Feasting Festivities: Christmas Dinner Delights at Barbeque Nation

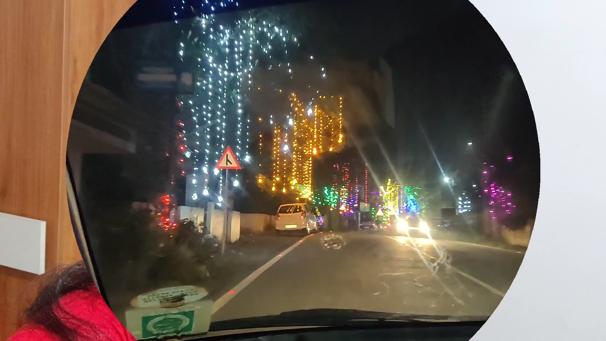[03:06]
Up to the road. Once the way going, I have seen so much light and decoration. I have made my coat of color.
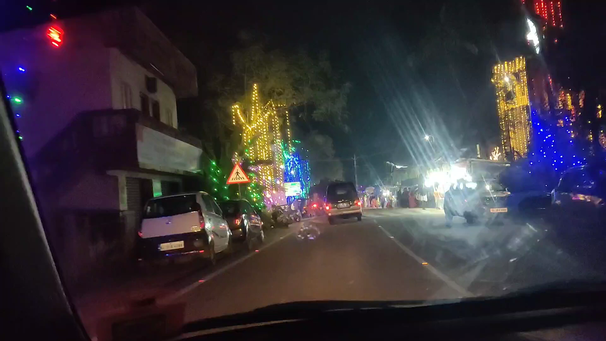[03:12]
So, I've decided that you will also show me. I feel that I will also show you. I feel very nice, beautiful, beautiful light and decoration festival.
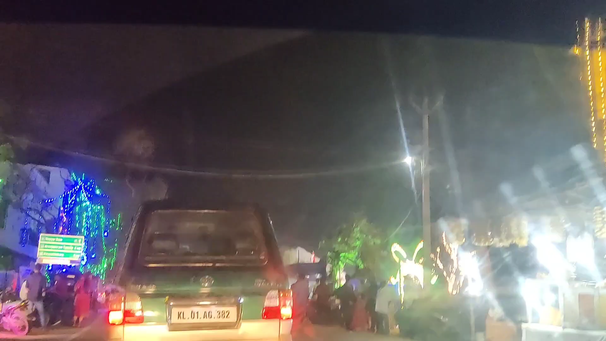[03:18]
Like a beautiful and pleasant vibe. I get a positive vibe.
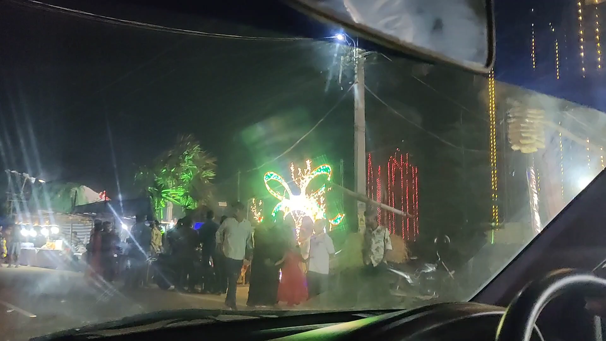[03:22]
Mostly, I have always told Kerala that it's Christmas time, this time, these people mostly lighting in the street and they are very good.